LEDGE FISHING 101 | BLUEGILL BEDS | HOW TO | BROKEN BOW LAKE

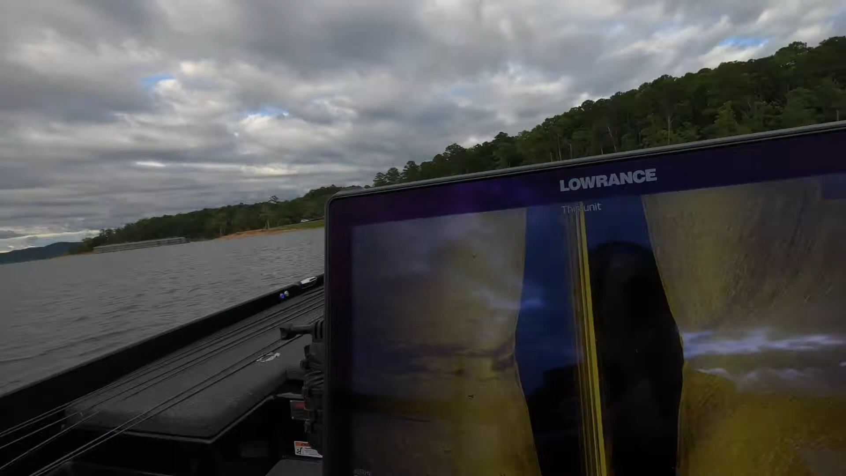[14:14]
we're just going through here i'm looking right at 80 foot to
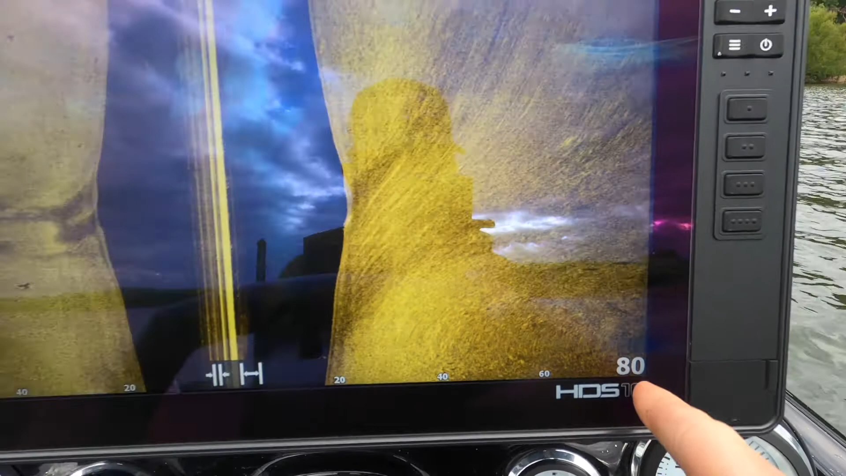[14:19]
the right and 80 foot to the left and if
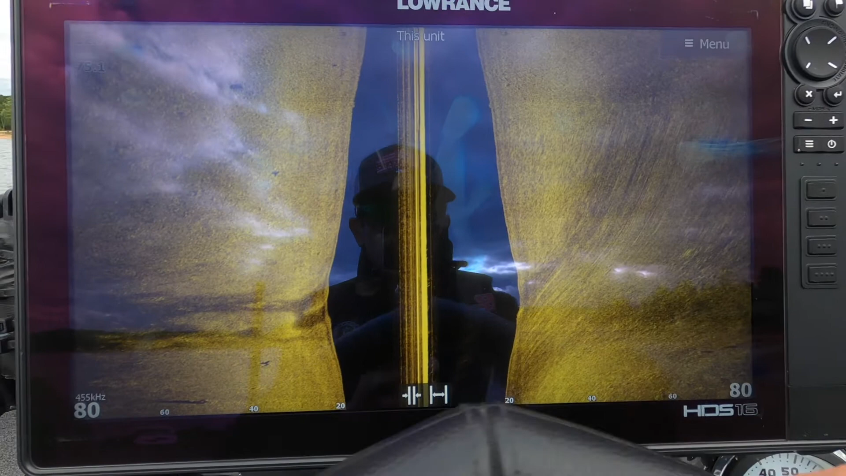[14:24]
you know the point you don't even have to turn on your freaking mapping you can just go down the point like i'm doing right here
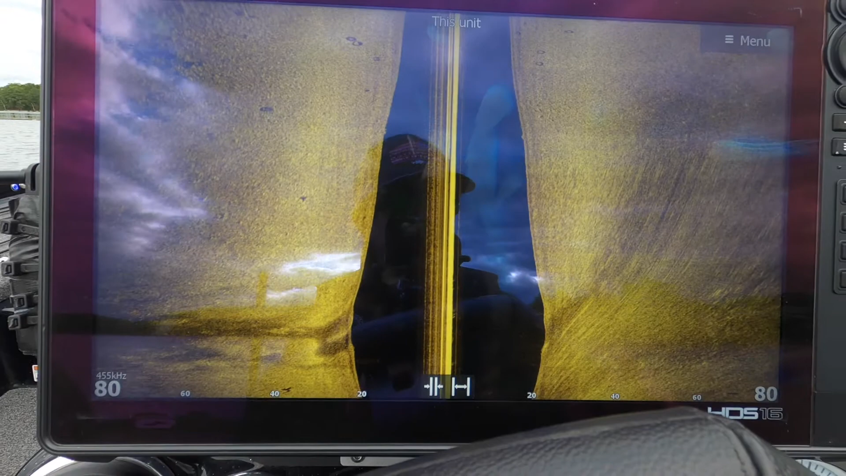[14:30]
i'll show you all these these little bluegill
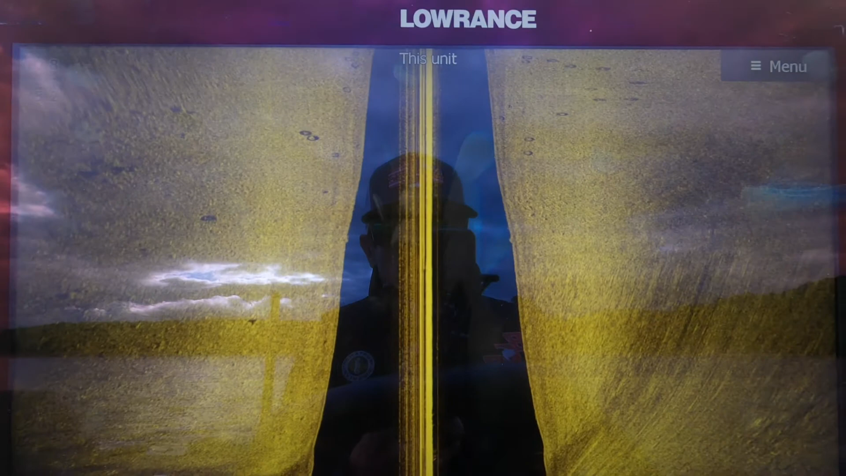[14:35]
beds this is the ticket this time of year these look like donuts it's
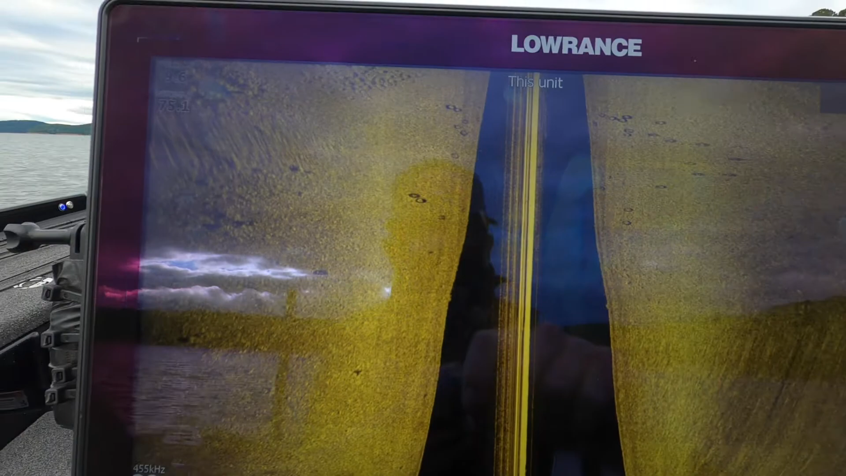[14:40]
because that those are tires here you go right here see these little circles up here
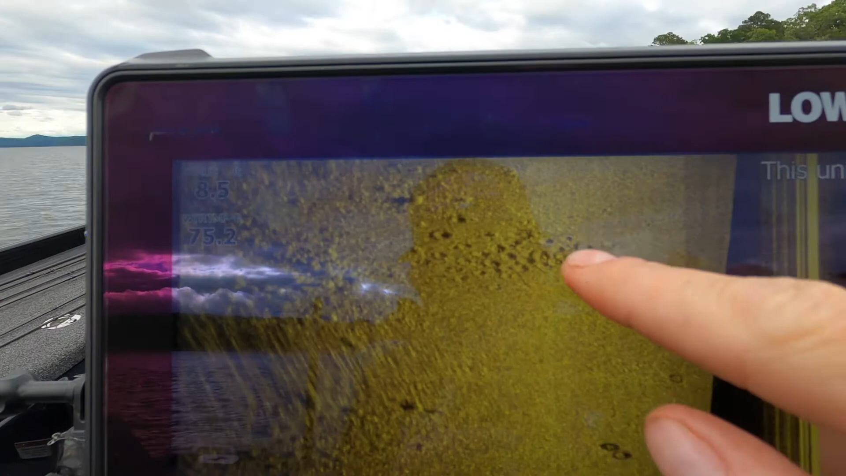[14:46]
that's what you look for i'm going to click this and i'm going to zoom into it that's
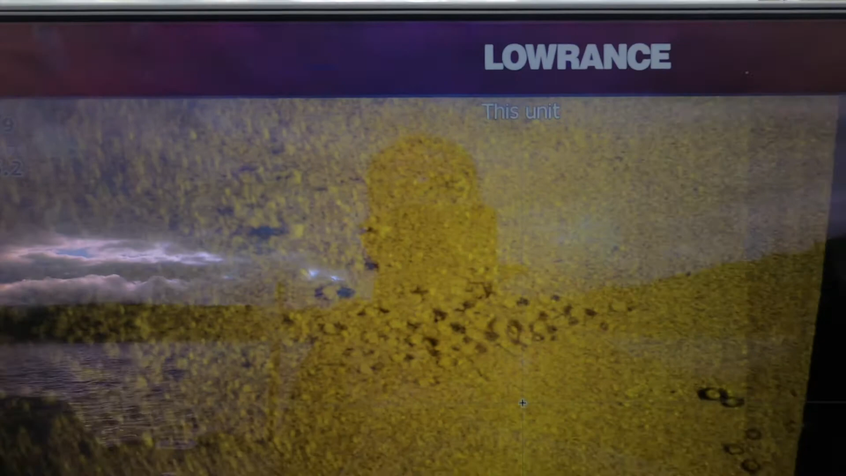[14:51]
what we're looking for right here if you'll look there's actually a freaking bluegill that's either a big bluegill or that's a large mouth hanging out in that right there in that
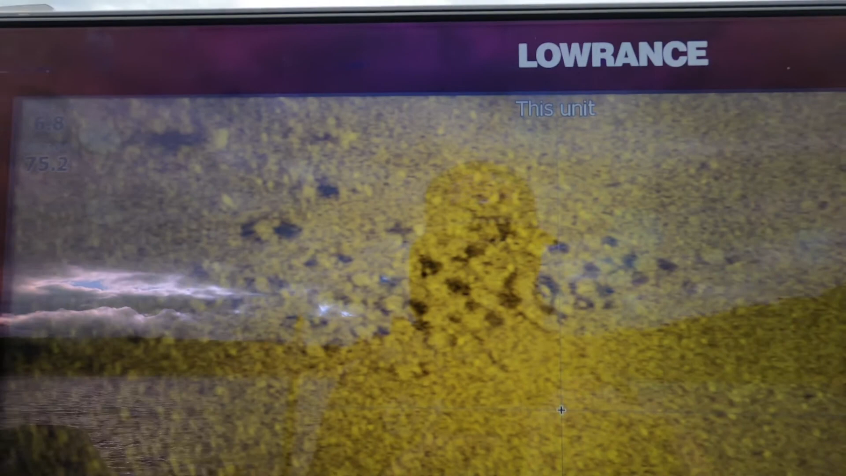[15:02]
bed so that's what we're looking for you always want to hit them
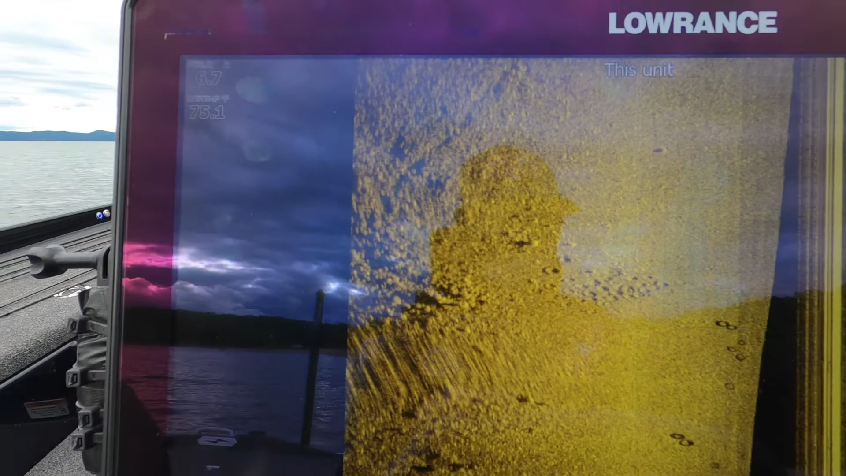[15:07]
with your side imaging you never want to go right over the top of them
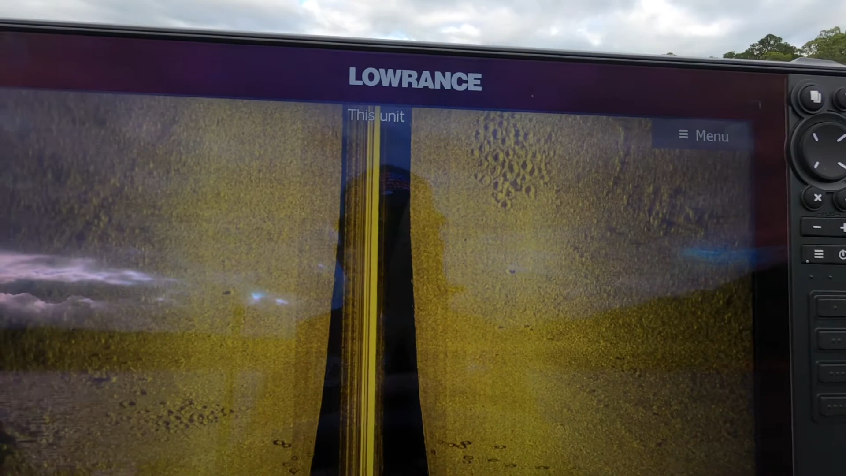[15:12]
one you can't see the bluegill beds that way but two you'll spook them off so these are about
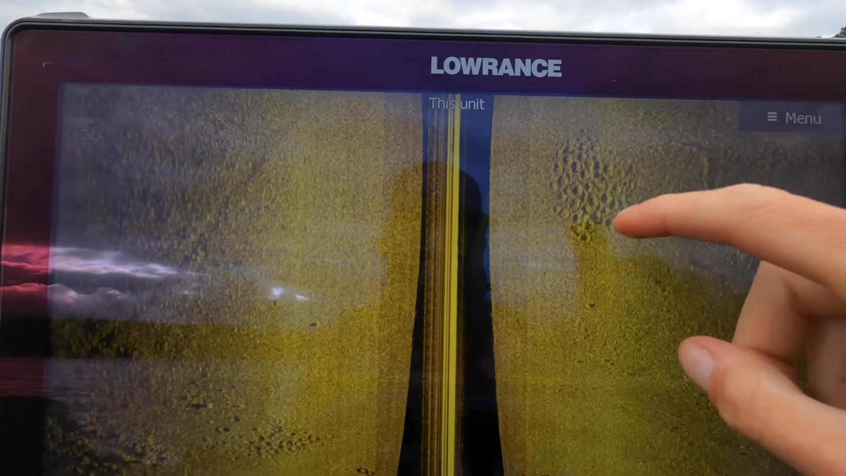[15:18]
30 foot to my right this is another prime example of what we're looking for
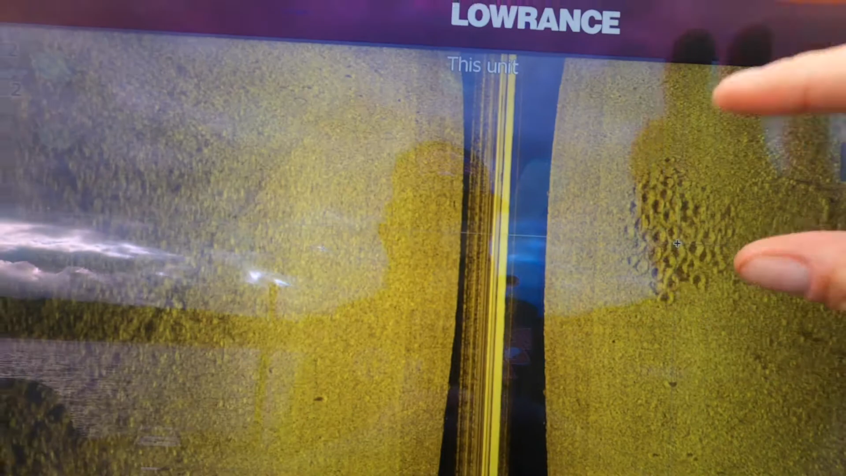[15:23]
i'm going to zoom in if it'll even let me here we go see this is what we're looking for right here this is a perfect example
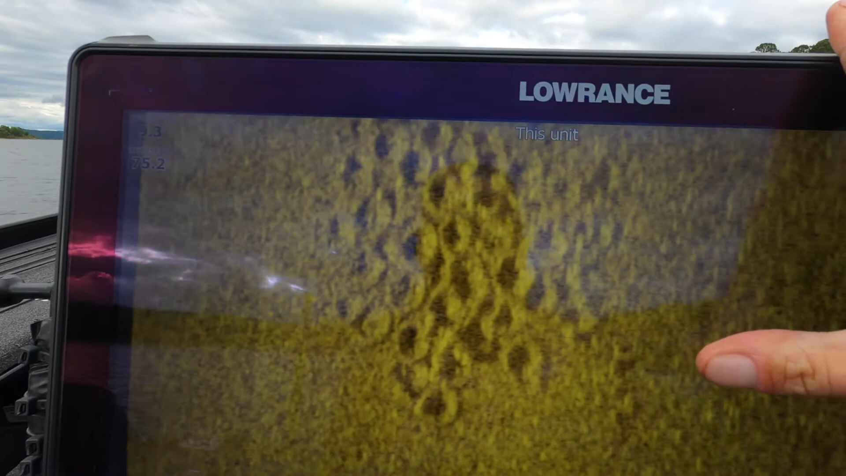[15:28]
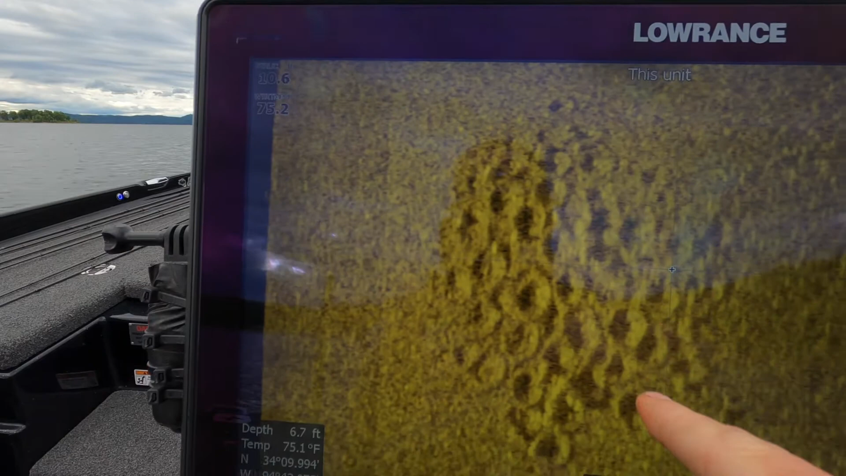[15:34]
On screen: depth 6.7 ft, water 75.1°F
of what these fish key on this time of year the other thing
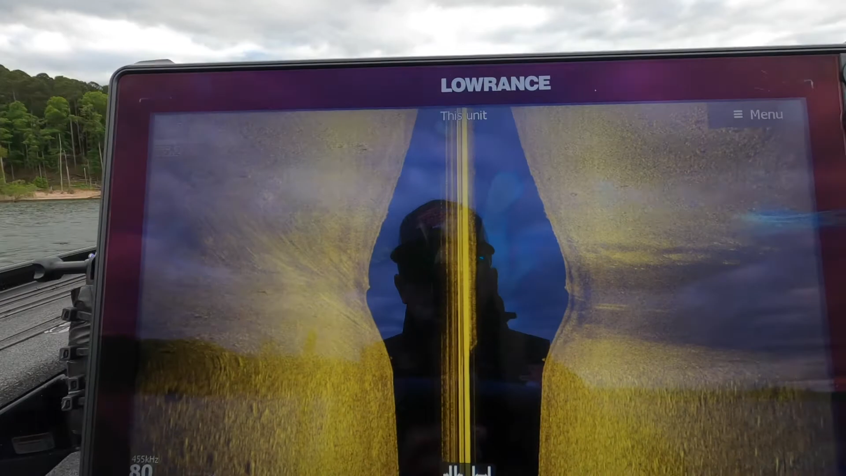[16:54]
again right and here's the deal it's only 10 foot it's nine foot
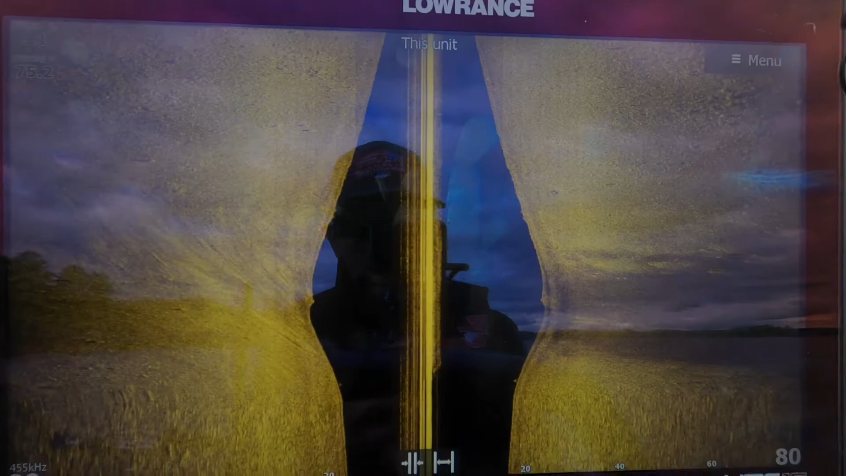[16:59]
right here eight six nine foot i think i came too high on the point but we'll still
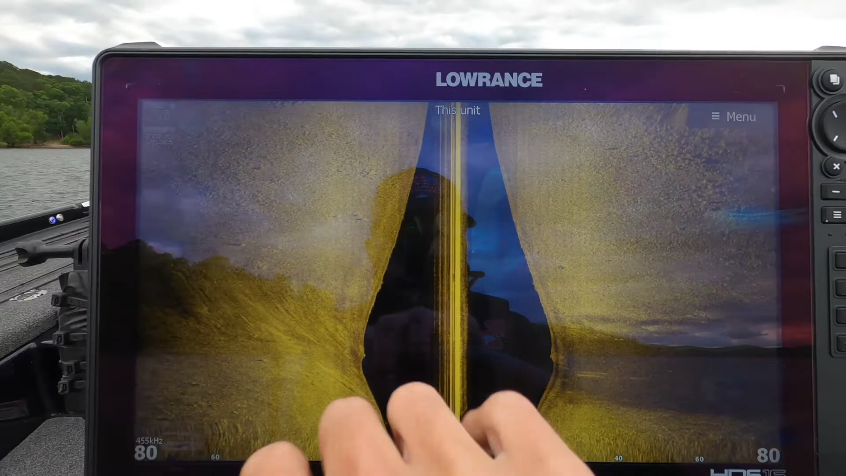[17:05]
we should still see a set of them yep right there
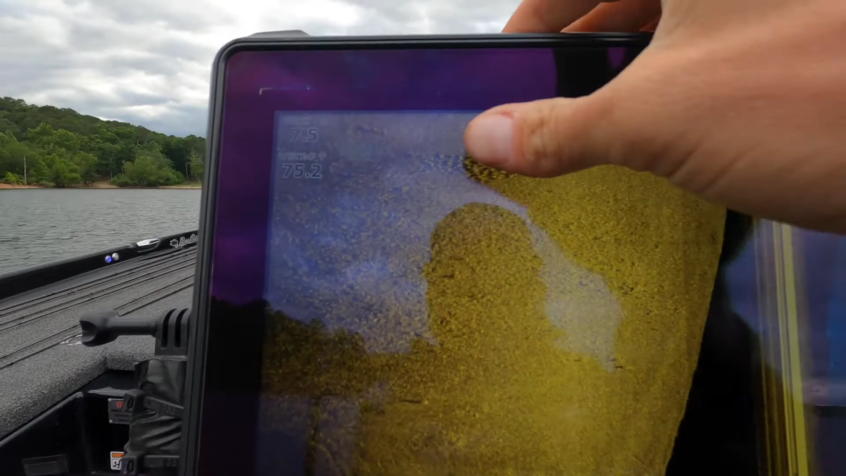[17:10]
that's what you look for that's the bluegill beds that you want to find
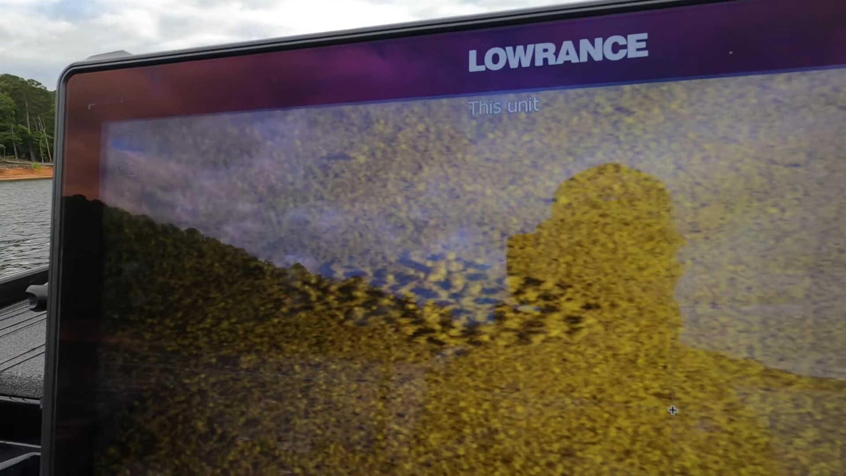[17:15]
right there that is a bass buffet is what i've always called them it's literally what it is
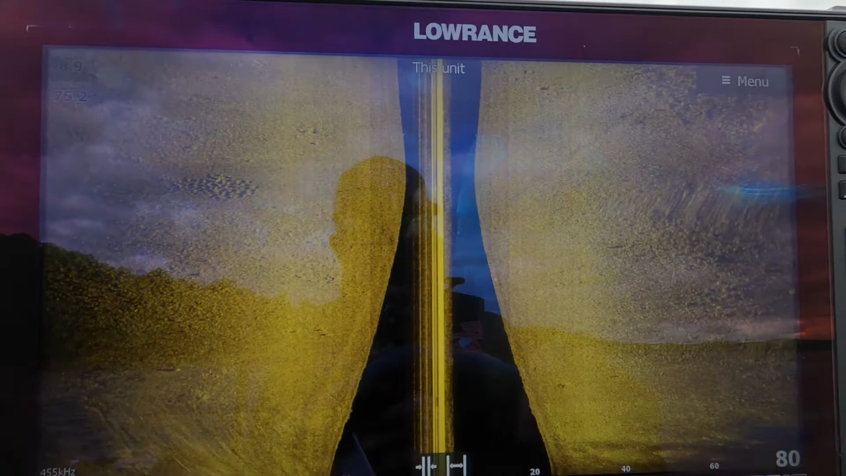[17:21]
it's a bass buffet so all